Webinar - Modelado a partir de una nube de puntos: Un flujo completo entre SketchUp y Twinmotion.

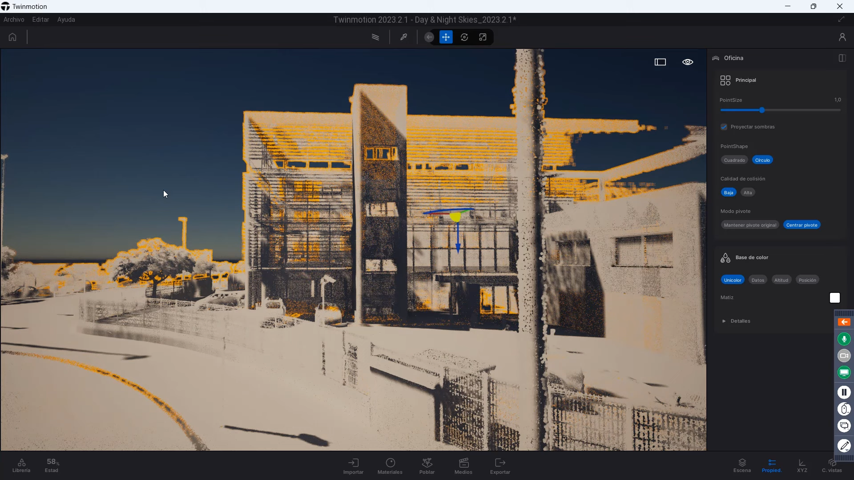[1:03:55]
la nube de puntos con un color monocromático en este caso gris podemos decirle los colores de los datos originales el RGB que está captado cada uno de
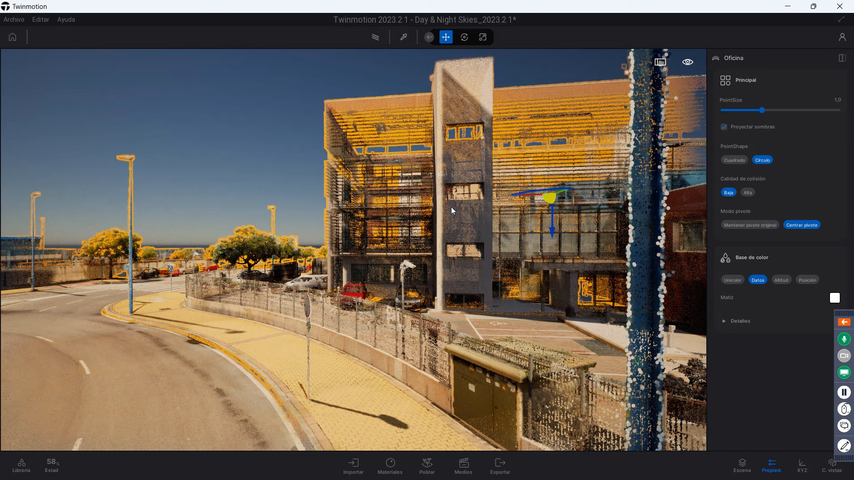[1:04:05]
los puntos de las fachadas o del entorno donde se ha captado el altitud las partes más bajas están en rojo las partes más altas están en verde
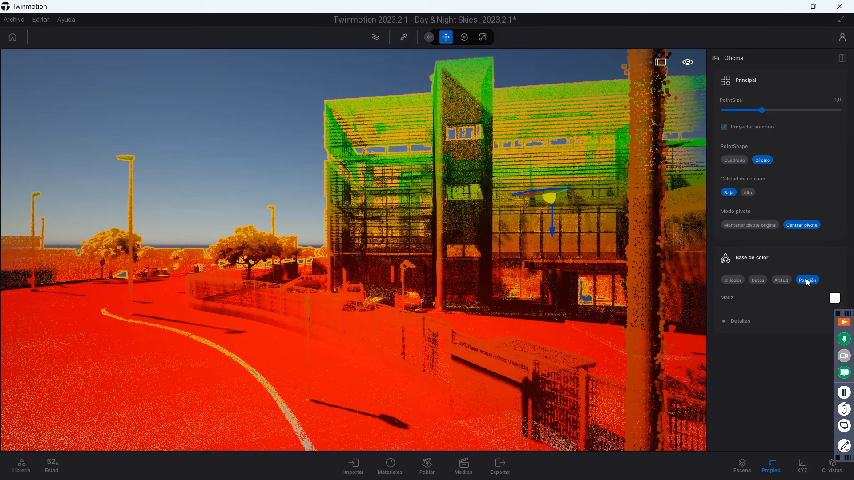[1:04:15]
y la posición respecto al centro de coordenadas son distintas formas de visualizar nuestras nubes de puntos
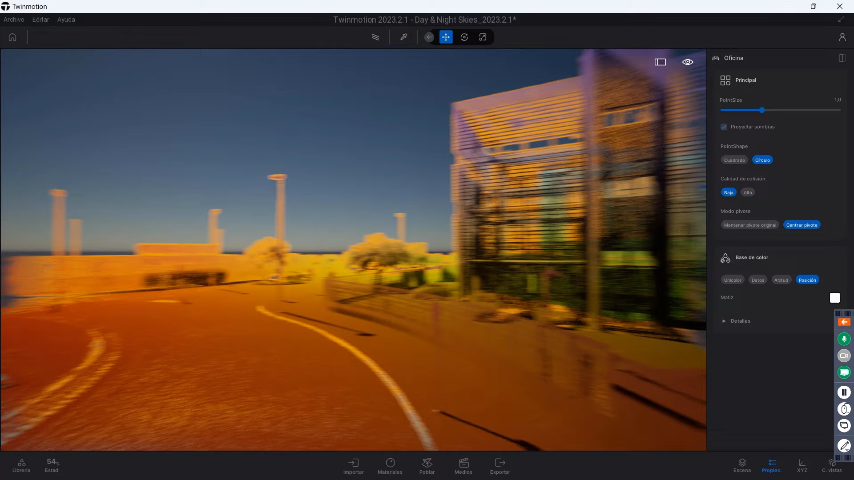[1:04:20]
luego también podremos cambiar o mezclar cada uno de nuestros colores con un color distinto con un matiz si queremos cambiar su color y bueno pues hacer pequeños ajustes en la visualización del
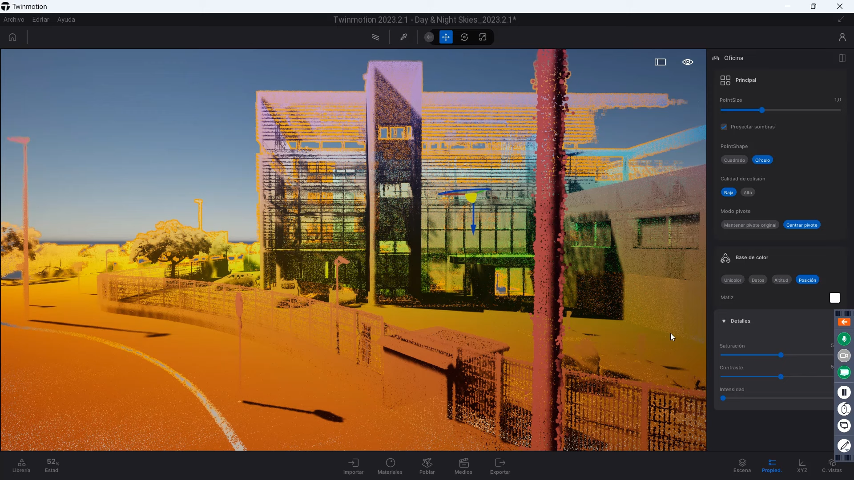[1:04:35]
RGB aumentar su saturación de las nubes de puntos bueno voy a hacer con los datos originales la saturación como podéis ver aquí es más rojo y aquí es más gris el contraste intensidad etcétera vale entonces tenemos varias herramientas para modificar la visualización de la nube de puntos en una herramienta de visualización como es Twinmotion en este caso vamos
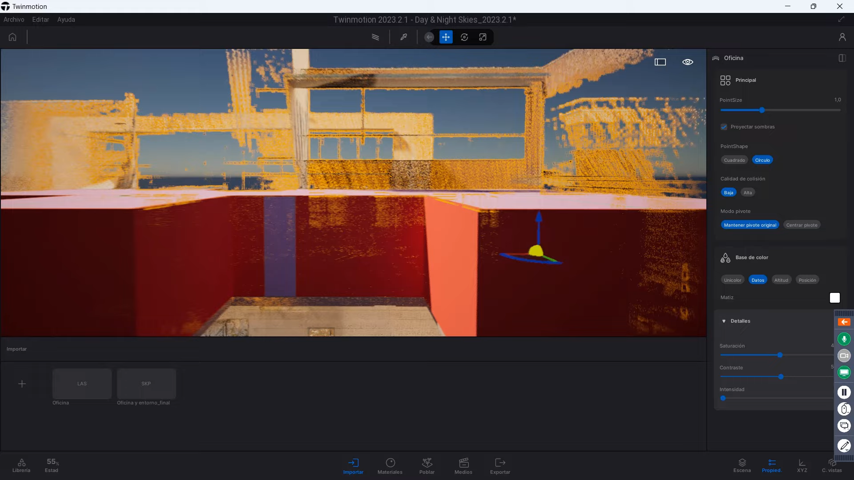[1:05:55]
del modelo 3D y vamos a utilizar alguna referencia pues por ejemplo esta
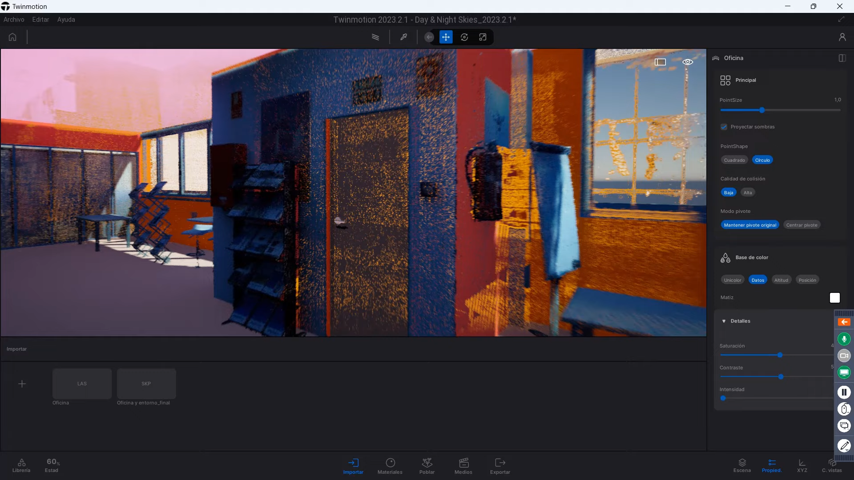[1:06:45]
ver como resaltan aquí los cuadros los expositores como coinciden todas las carpinterías con el modelo 3D y la nube de puntos